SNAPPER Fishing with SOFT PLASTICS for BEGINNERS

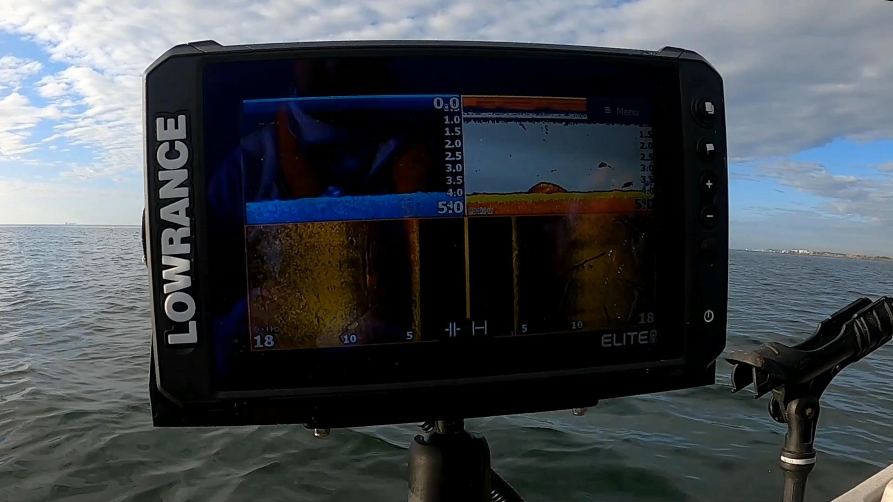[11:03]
Marine electronics can play a really big part. It may be marking waypoints when you spot a patch of fish.
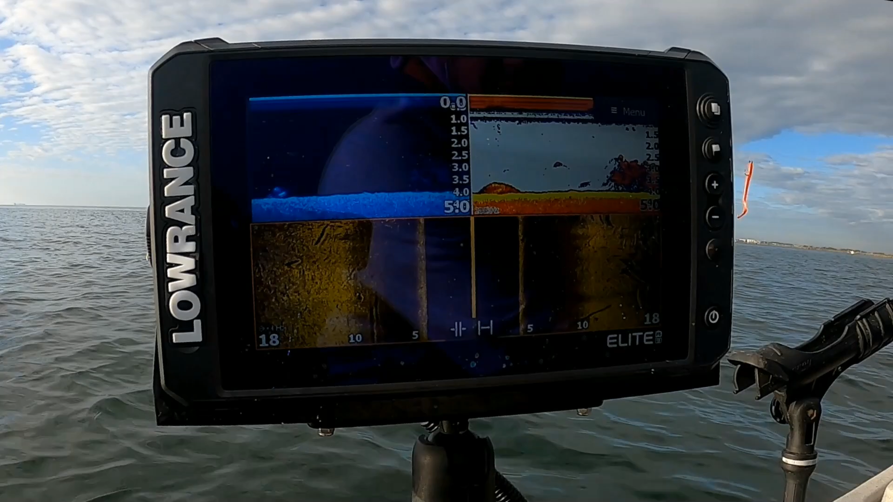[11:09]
It may be zooming in to see that bottom third of the water column. That way you can see some of those arches.